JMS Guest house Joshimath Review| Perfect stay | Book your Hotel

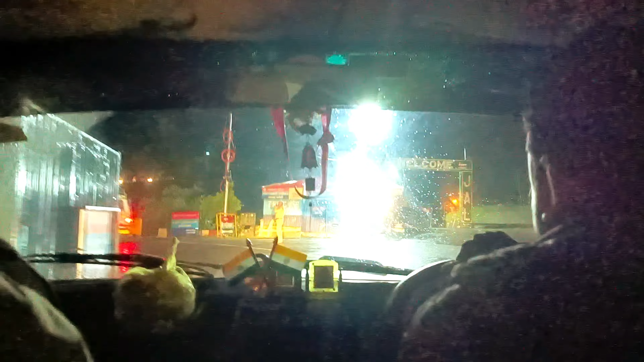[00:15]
बहुत जैम मिला हैं अब ही आगे देख सकते हो यह कितना जाम है सड़क
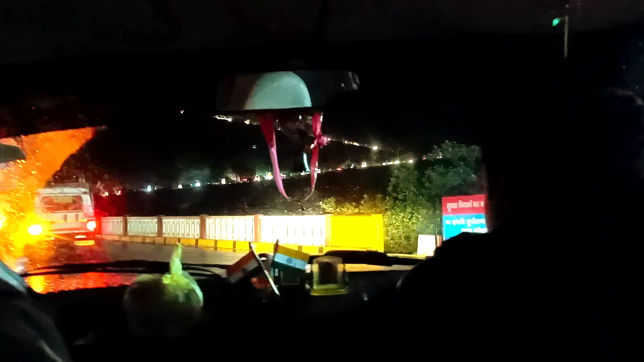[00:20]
पर कैसे वहकल जा रहा है देख रहो सामने तो
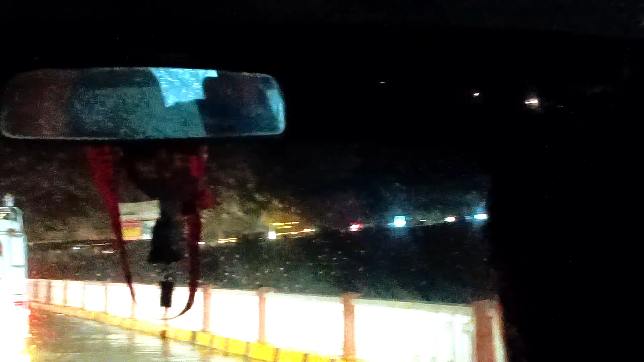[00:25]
बहुत ही तगड़ा जाम लगा हुआ है और हम यहां से पहुंचने वाले हैं एक घंटा तो लगी जाएगा ऐसे जाम में मुझे ऐसा लगता है तो चलो पहुंचते हैं और इसके बाद रिव्यू करते हैं